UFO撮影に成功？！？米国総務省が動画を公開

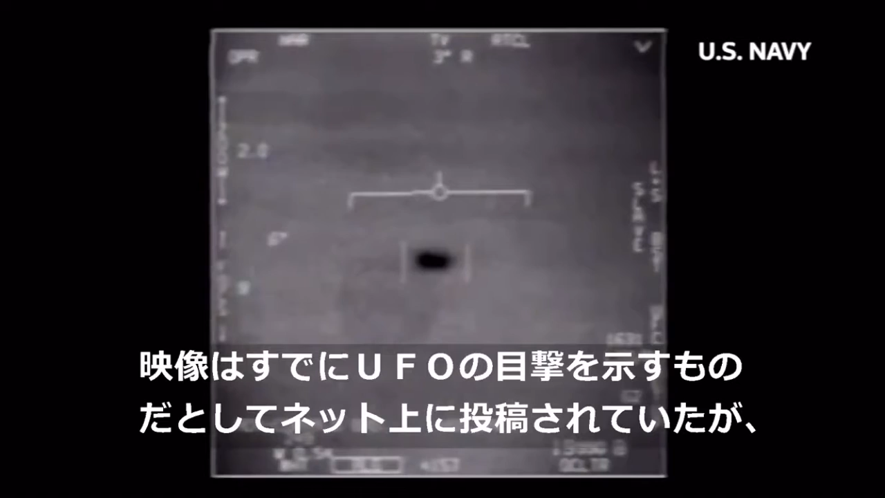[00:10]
There's a whole fleet of them, look on the ASA. Oh my gosh! They're all going against the wind, the wind's a hundred and twenty miles far west. What the whole thing, dude?
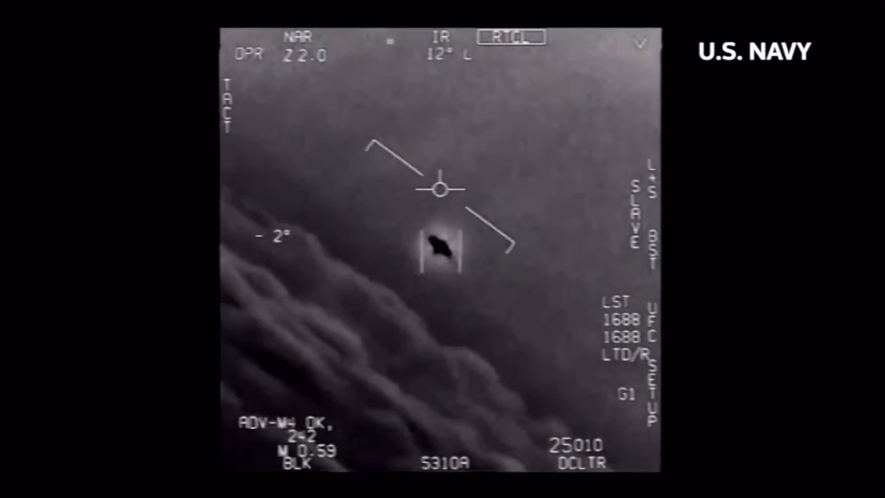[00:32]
That's not an L&S though, is it? It's not. I do have an L&S, yeah. Look at that thing! It's rotating.
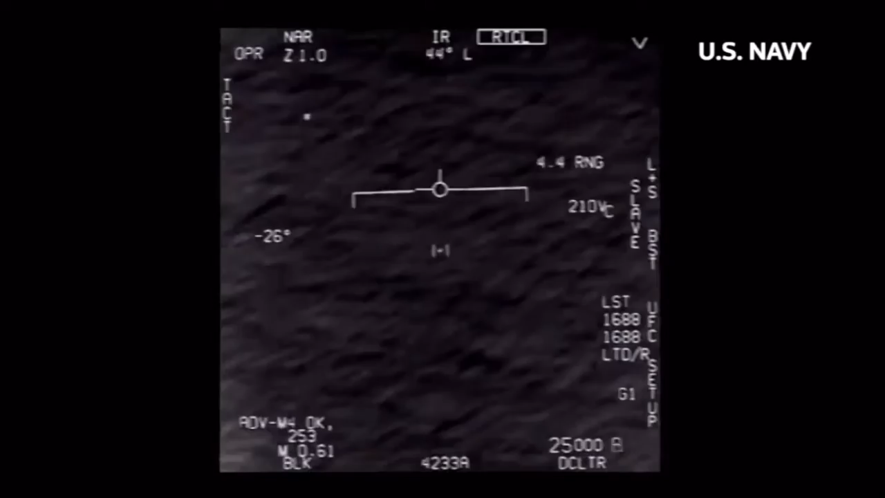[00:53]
Oh! Go ahead! Woohoo! What the fuck is that? Yeah man, can you box moving target?
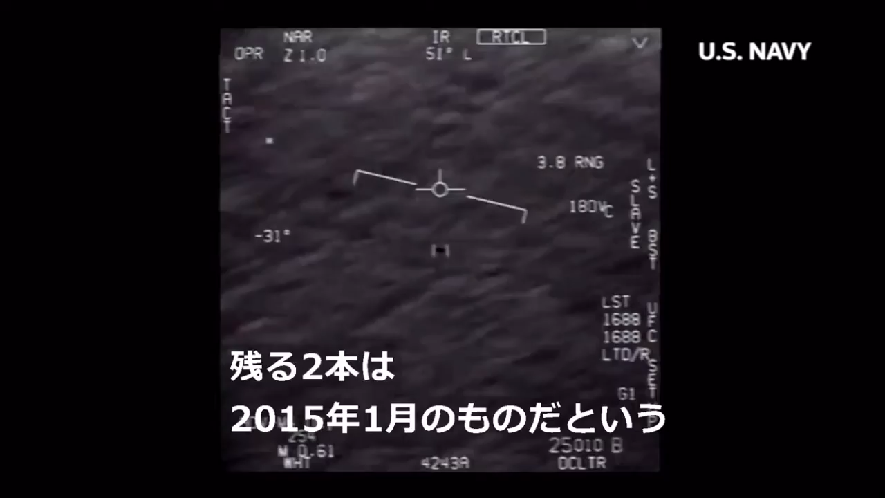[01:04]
No, I took an auto track. Oh, okay. Oh my gosh, dude. Wow, look at that man! Look at that try!